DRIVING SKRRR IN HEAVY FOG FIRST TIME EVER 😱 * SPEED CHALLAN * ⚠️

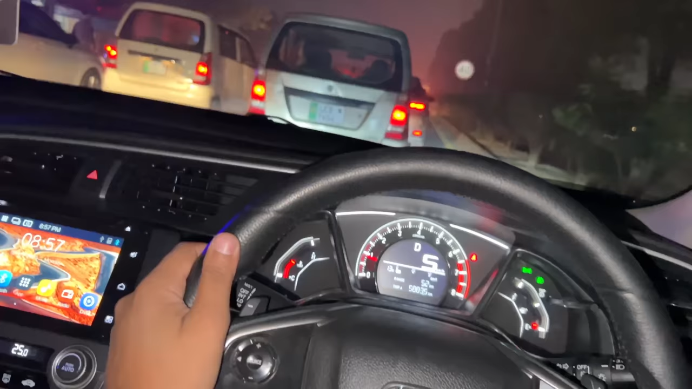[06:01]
यहाँ पे आगे ट्रैफिक ब्लॉक हुई है, किसी और पेट्रोल पंप
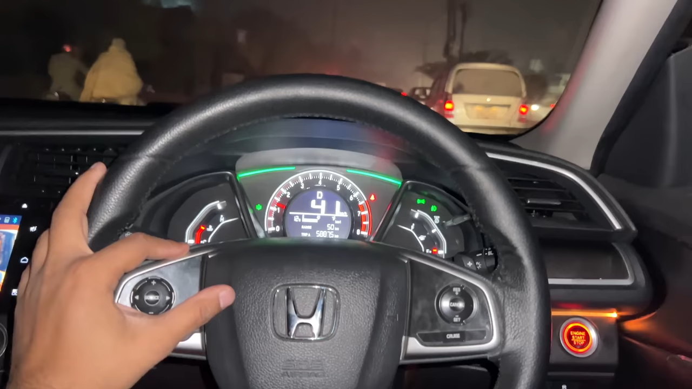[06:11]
से
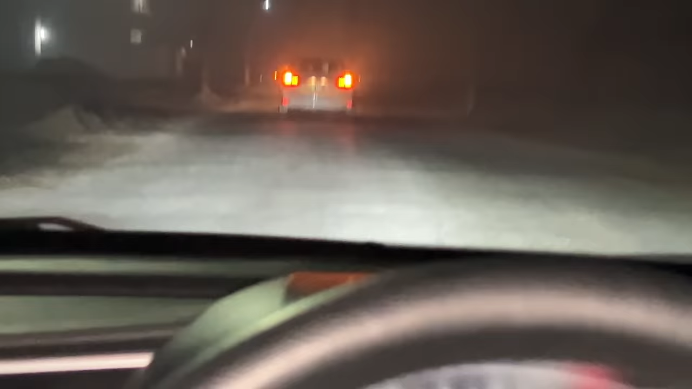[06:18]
देखते हैं भाई, जो टोन में लाइनें लगी पड़ी है, वो देखो।
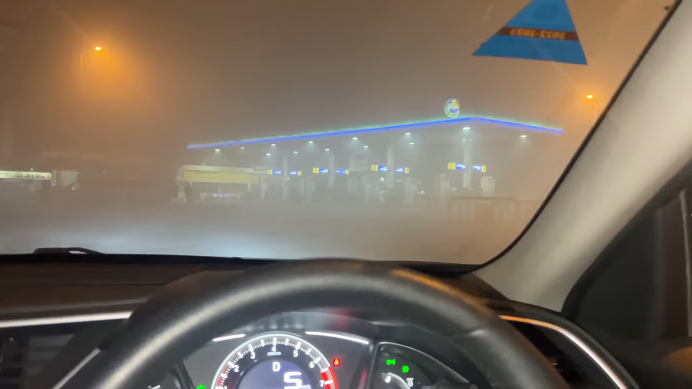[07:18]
A few moments later, फॉग में पेट्रोल पंप नजर आया, तो यहाँ पे सबसे नियरेस्ट ये था।